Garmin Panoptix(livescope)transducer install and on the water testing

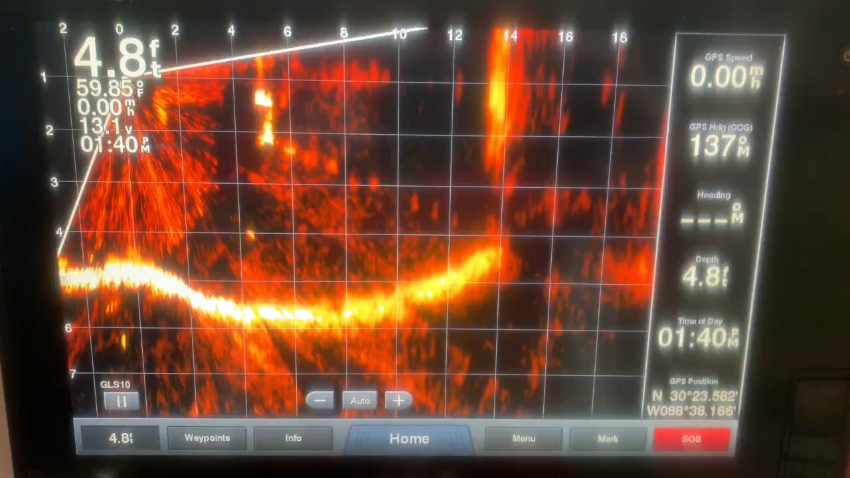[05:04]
On screen: depth 4.8 ft, water 59.85°F, speed 0.00 mph
this is how it starts out of the box with some fine-tuning you can get a really good picture you can start to see a little bit of images of fish moving beneath the boat even though we are in pretty shallow water and on the boat lift you can still see that there is some fish
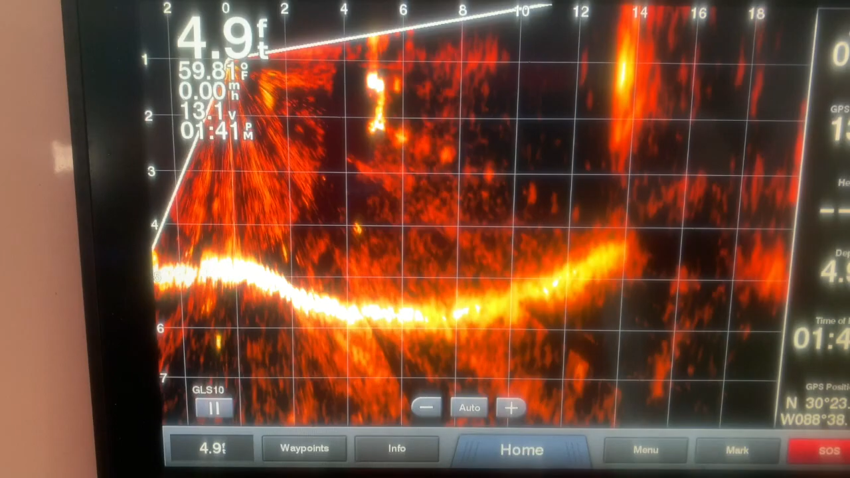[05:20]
On screen: depth 4.9 ft
swimming beneath us there you can see a little bit more here if you look right there there's one right there swimming around down there not
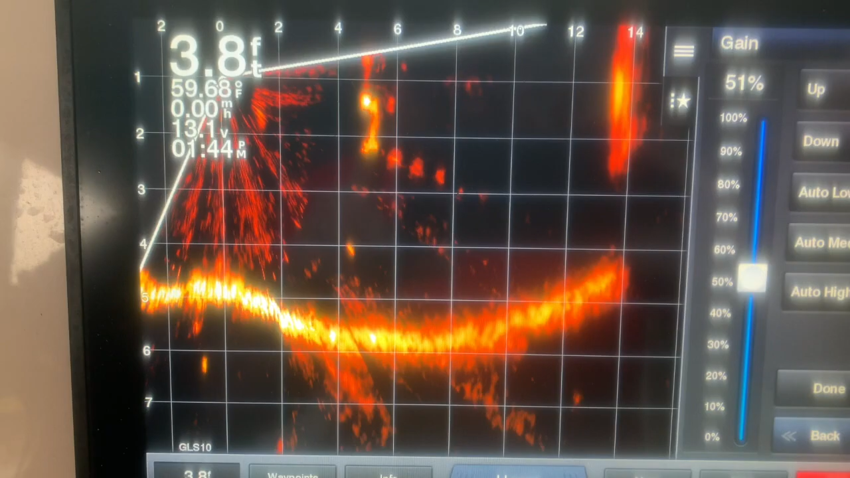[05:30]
On screen: depth 3.8 ft
a great detail yet
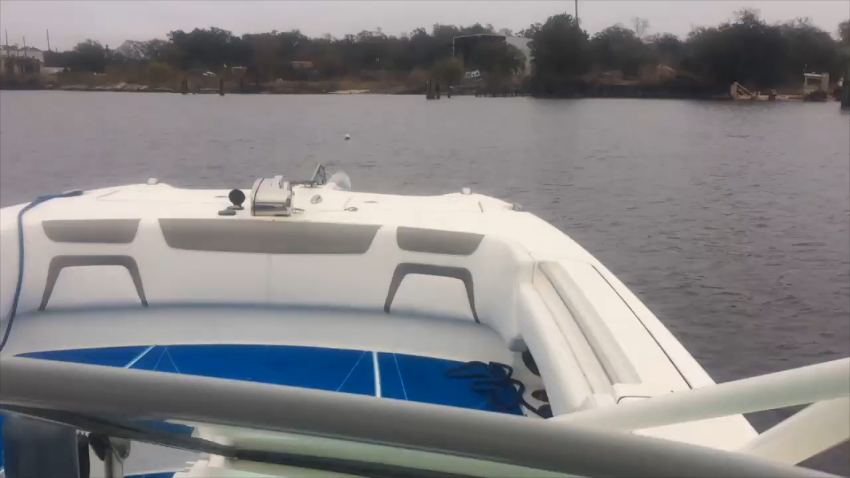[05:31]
but in this video here you'll start to see a little bit more there's a crab buoy up ahead and we're going to show you how we um spotted that the line going down to the trap so
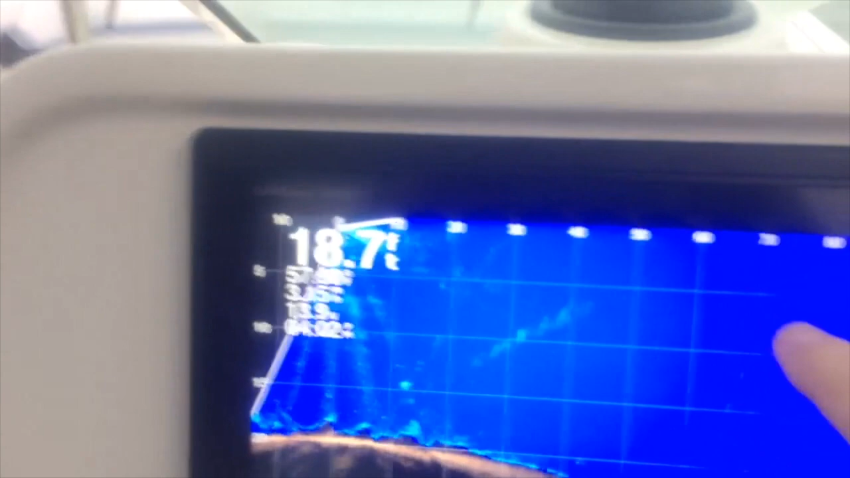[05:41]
if you look you'll see it's coming into the picture here that's the rope that's going down to the trap
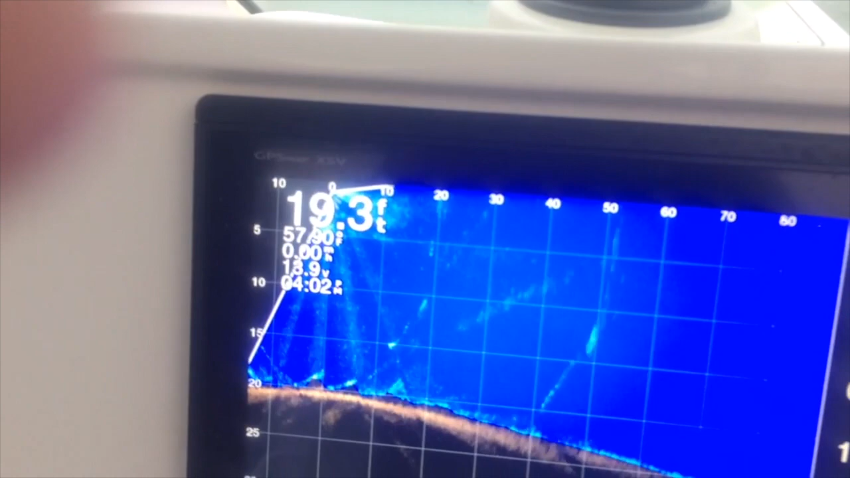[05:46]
On screen: depth 19.3 ft
that's here you can see the anchor line we're going to drop the anchor raise it and lower it and whatever
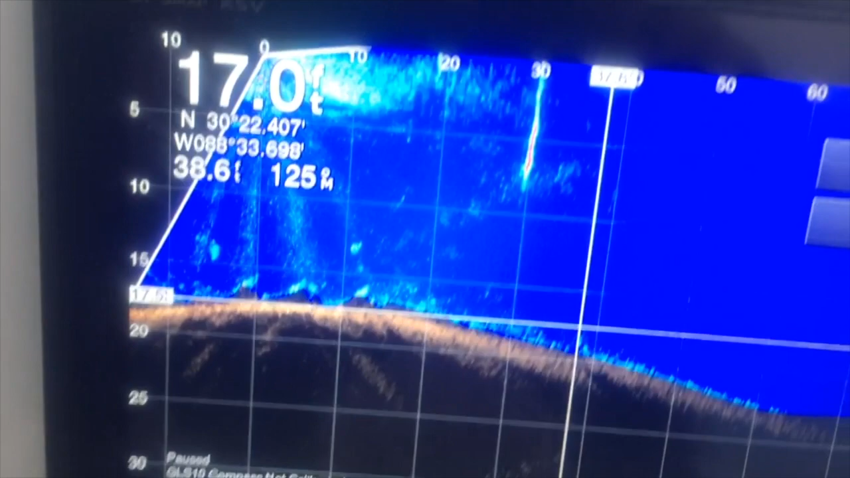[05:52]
so you can see how it actually has those returns pretty uh quickly now you can see we're raising the anchor and now we're going to lower it so you can see that the uh return time is pretty quick it's very very fast so um it's a really really cool sounder now you can see it's going back up
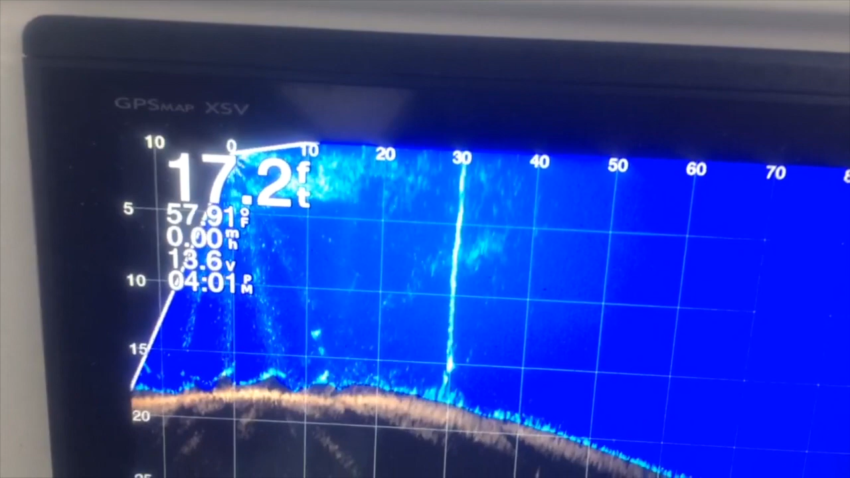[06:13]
On screen: depth 17.2 ft, water 57.91°F
perfect looks really good and you can see we fine-tune the image a little bit too here
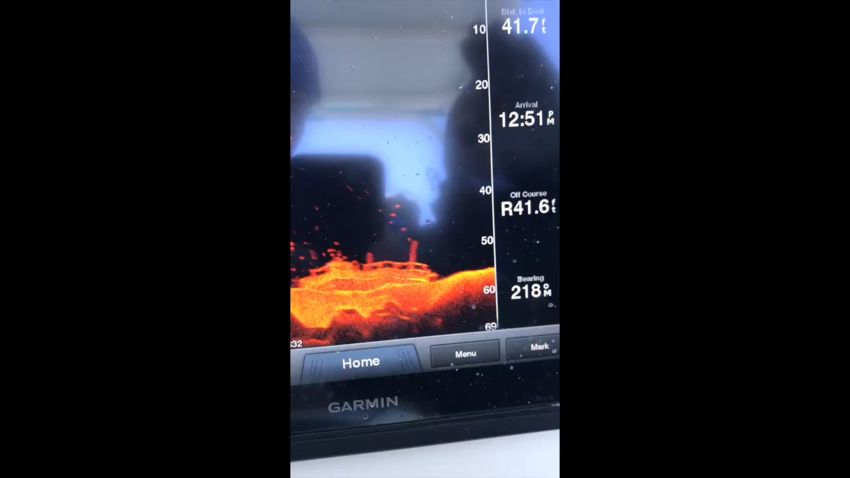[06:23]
you can see
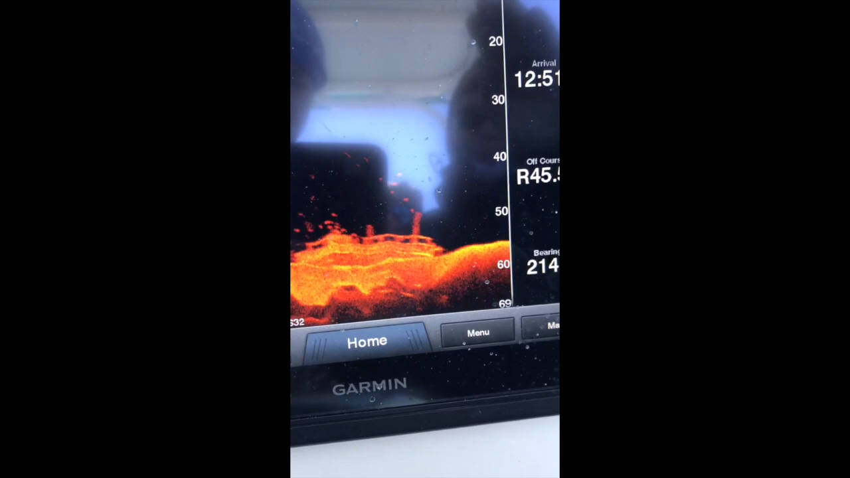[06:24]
the comparison of our standard or traditional transducer image of a ship and then the actual live scope image of a ship so that's cool